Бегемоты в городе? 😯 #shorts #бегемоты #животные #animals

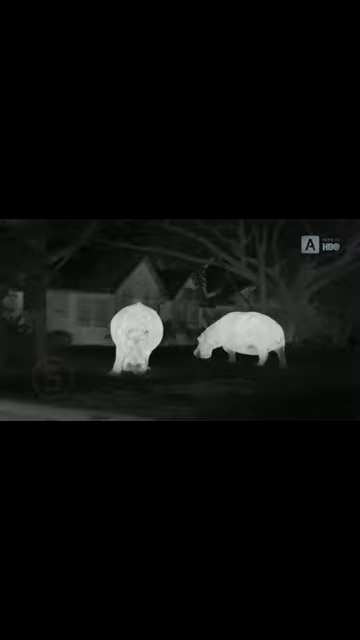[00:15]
и сразу же приступают к поглощению травы. Они могут схватить ее только губами, поэтому предпочитают низкую траву, которую удобнее выщипывать.
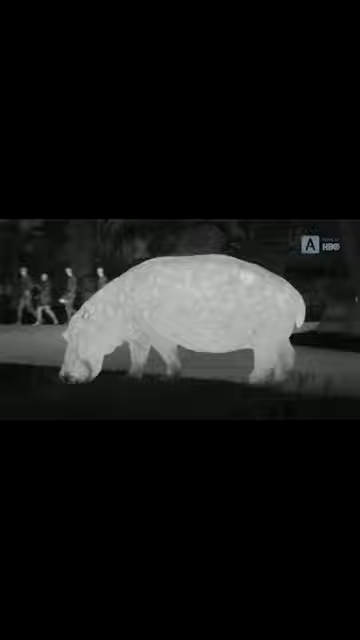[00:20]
И ухоженные газоны для этого подходят идеально.
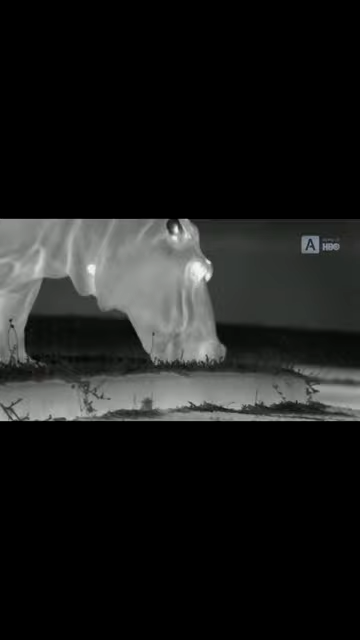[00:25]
Эти гиганты могут съесть до 50 килограммов за один раз.